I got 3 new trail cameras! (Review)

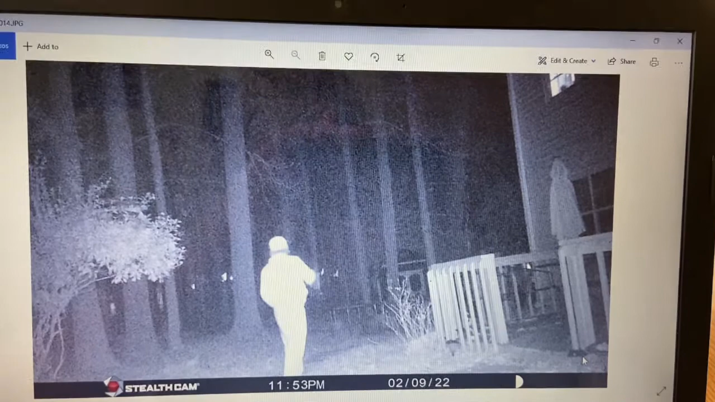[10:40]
Now, we're doing the nighttime photos with these trail cameras, starting with the Stealth Cam again. As you can see, it sees pretty far in the dark on photo mode. Things are fairly clear, considering. Better than the daytime photos, in my opinion, that I saw. The Bushnell, it's probably because it's closer to the house and had a lot less further to see.
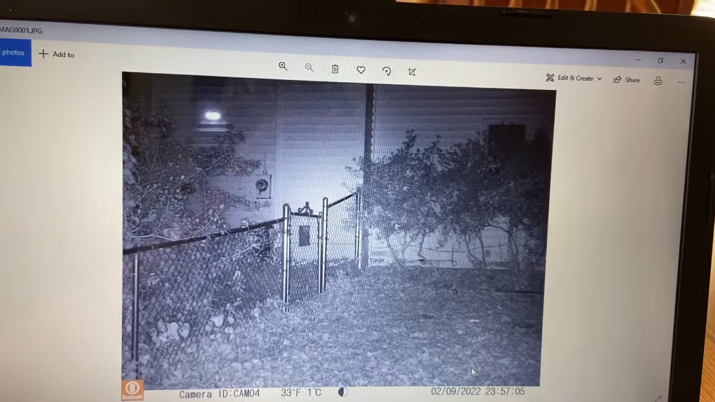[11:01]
But, things look a lot more clear, a lot more crisp and lit up on the Bushnell at night. And, then, the Guard Pro, in my opinion, looks the worst.
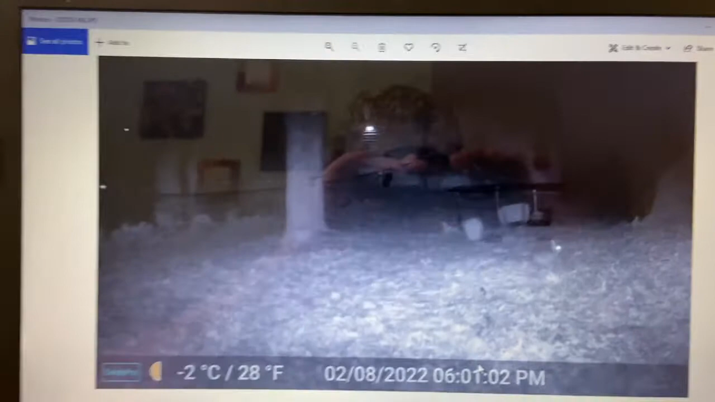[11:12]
Sorry, I know y'all can see me. Hello. So, it doesn't see quite as far as the Stealth Cam. And, it's just a little bit darker, a little bit more fuzzy.
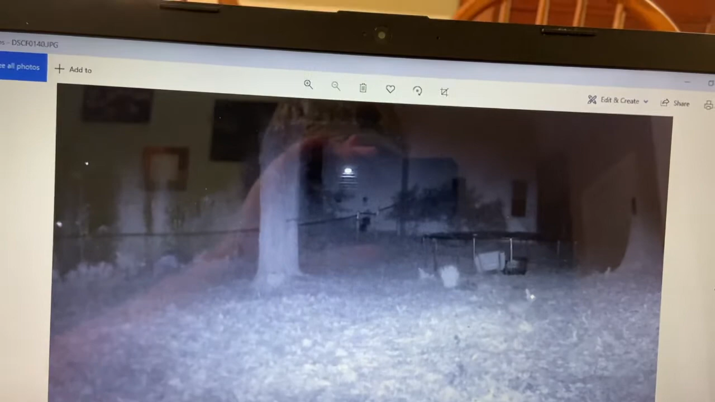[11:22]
But, as you can see, there is a bunny right here. In my opinion, all three of them stack fairly well at night. Probably, with Guard Pro being slightly the worst, Bushnell and Stealth Cam are probably on par. Alright, now we're going to check out the videos.
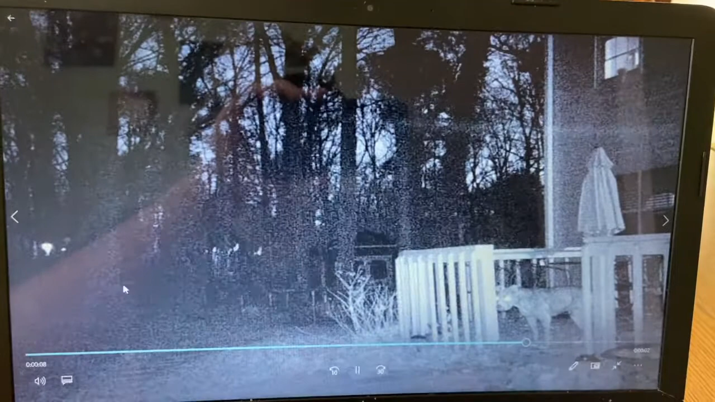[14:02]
The Stealth Cam does not reach super far with the Night Time video. Not as much as the Photo Mode.
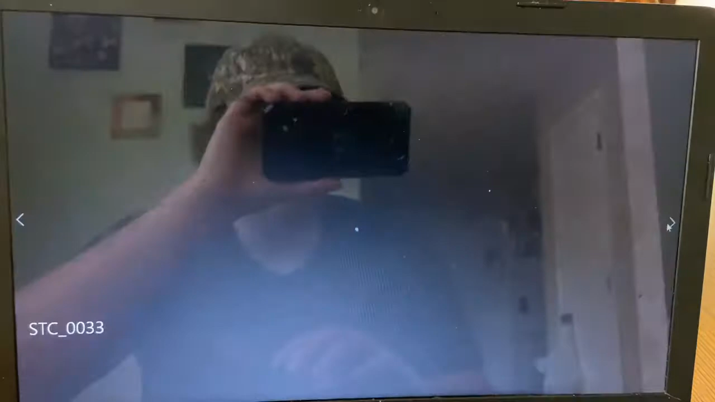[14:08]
Again, you can see me walking out. I mean, probably only, you know,
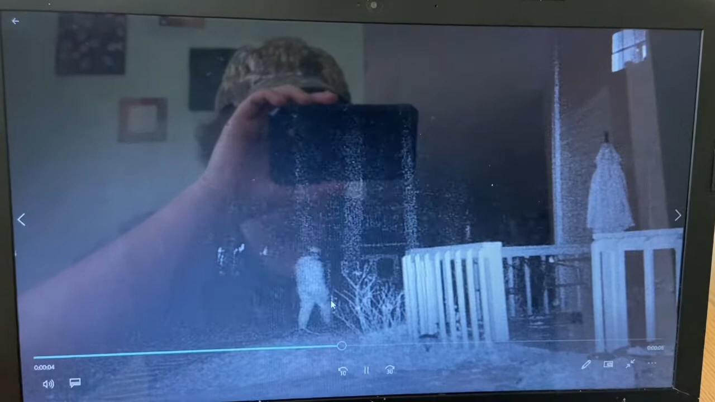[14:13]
25 yards or so, maybe. And, I get a little dark. And, I don't know. Everything's not as lit up the further you go.
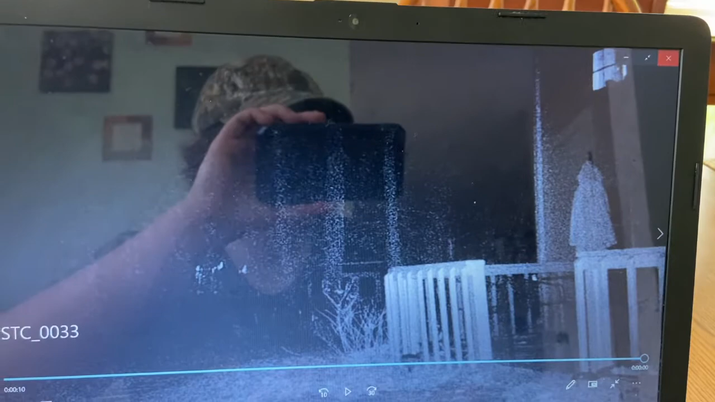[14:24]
So, I wasn't too impressed with the Night Time video. Now, the Bushnell.
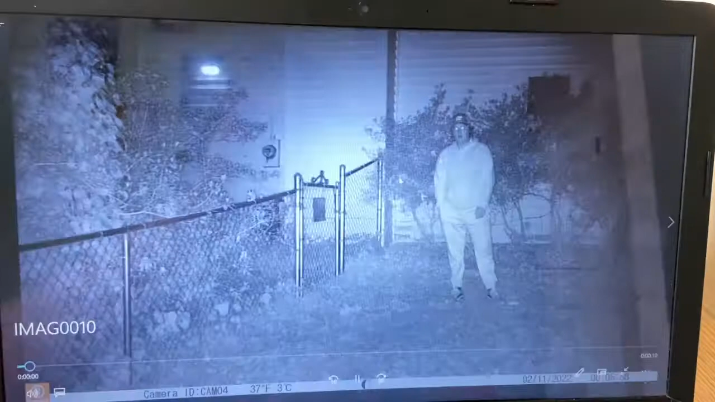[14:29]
Again, maybe the position. But, everything's a lot more lit up. Clear. Clearly, the Guard Pro.
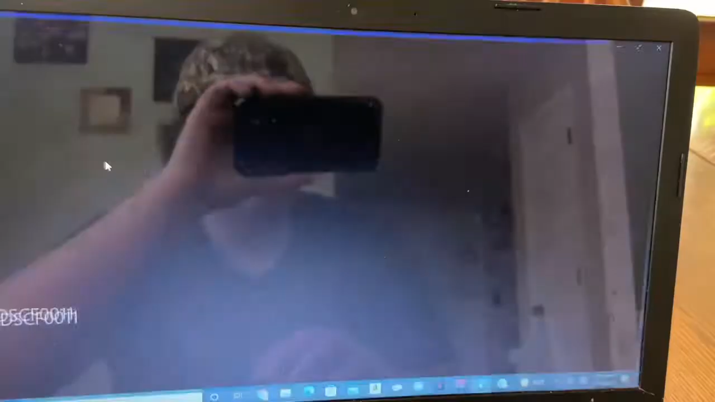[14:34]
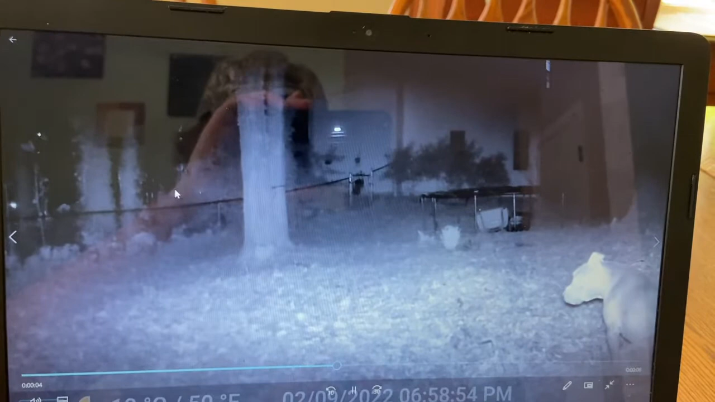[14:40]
Everything seems a lot more lit up with the Guard Pro at night. The video. Just everything seems more clear. Concise. Go to the next video at night. You can see further. Just, everything's a lot better in video mode. Night Time wise. With the Guard Pro. So, when it comes to that. I'd say Guard Pro is probably first.
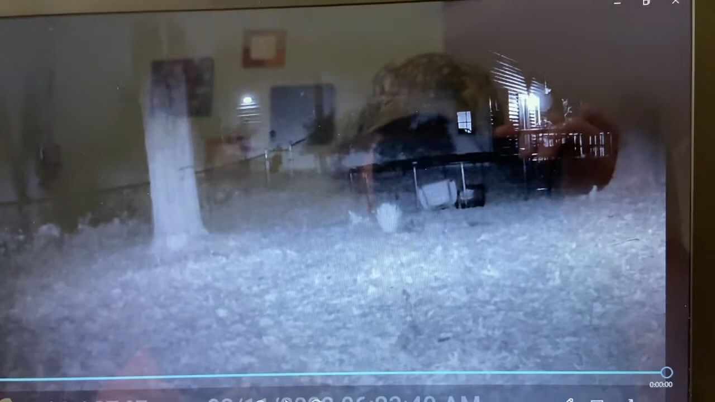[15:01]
Followed by Bushnell. With Stealth Cam being the worst at Night Time videos. All right, y'all.